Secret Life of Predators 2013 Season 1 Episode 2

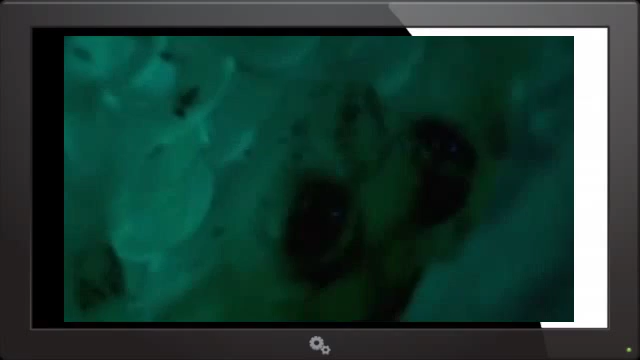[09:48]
At night, the father transfers moisture through his own skin onto the eggs so they don't dry out.